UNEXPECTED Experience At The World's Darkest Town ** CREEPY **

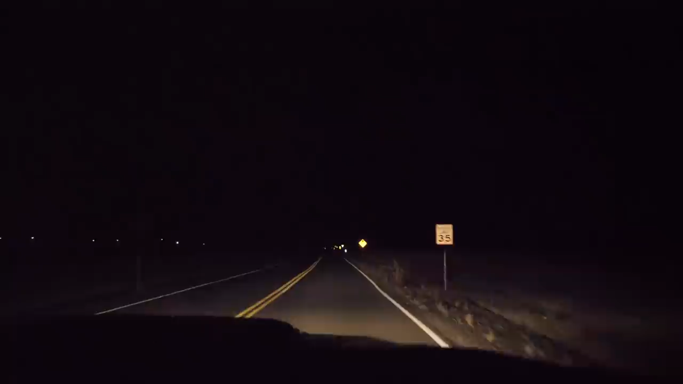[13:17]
It's pretty dark here. It's too dark! It's too dark here!
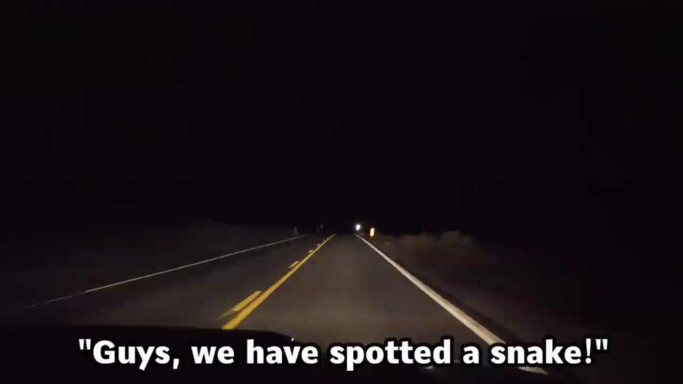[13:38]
Guys, we have spotted a snake. And it's not a flatty! Is it a flatty?